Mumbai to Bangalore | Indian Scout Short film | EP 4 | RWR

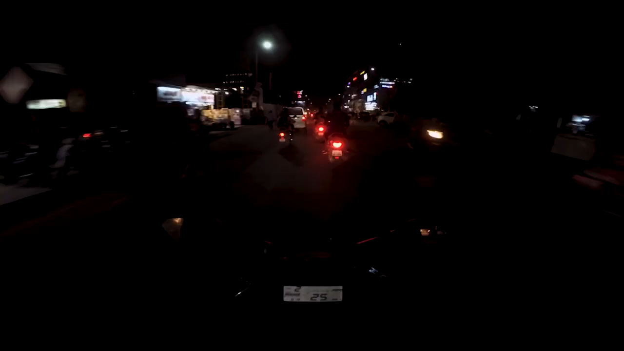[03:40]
a ride on my subscribers bike to get around in Pune almost all the cities that have ridden in Pune has probably the worst traffic conditions all
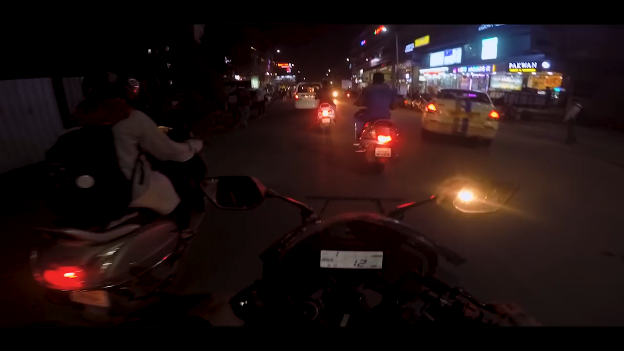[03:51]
my subscribers from Pune I give you a special salute for being on two wheels in such utter chaos Pune has always been a little bit too crazy for me the ride next day would be to Hubli and it wasn't really that far away just about a 500 kilometers early morning coming out of the hotel in Pune I found the roads to be wet it had rained overnight